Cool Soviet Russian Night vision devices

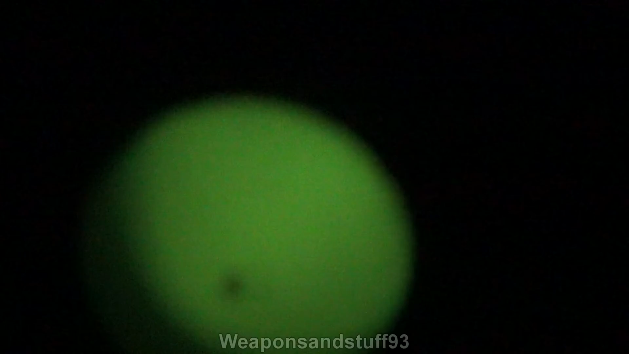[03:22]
So that's if I put the IR illuminator on. There you go. And again, the camera's focus is going to be different than the human eye's focus, but the point is, if I was to wear this and look through it, I can see perfectly, even in this dark room.
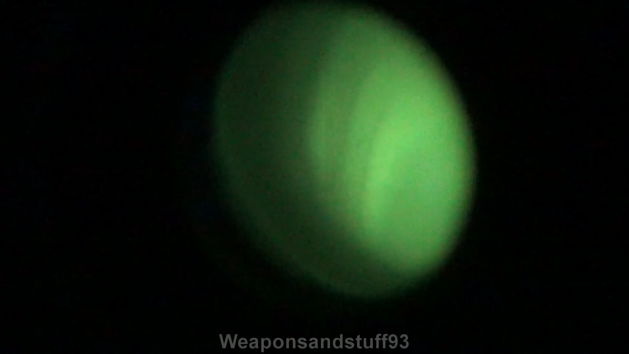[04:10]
What's that? Is that a bit of me? Or that's my hand. It looks quite ghostly.
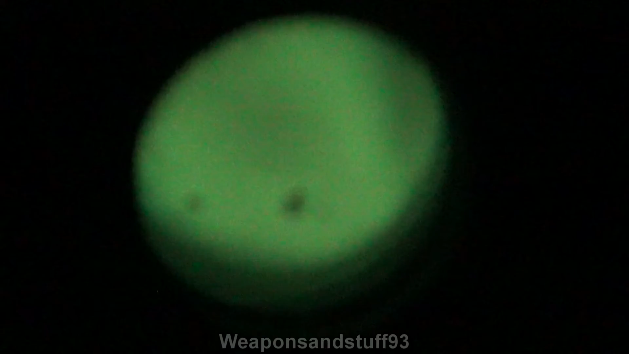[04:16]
I think that's my face there, which is why it's blurry because it's too close. Yeah, there I am.
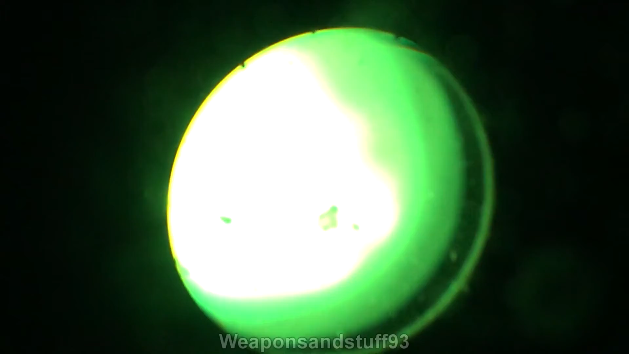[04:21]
So as you can see, that's me illuminated with the IR light. But there is my face. So that's my mouth.
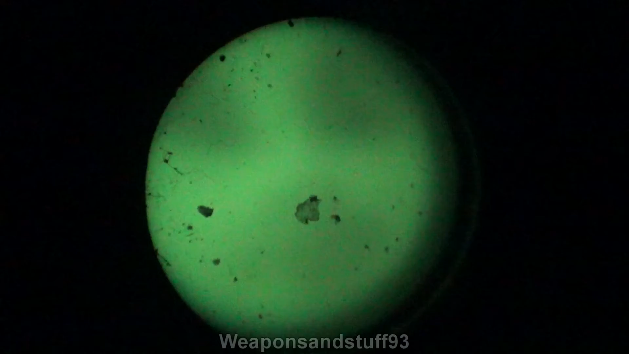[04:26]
So I'm talking to the camera, but through an old night vision device. So yeah, this does work very well for what it is. But as I said, it's an old Gen 1 one.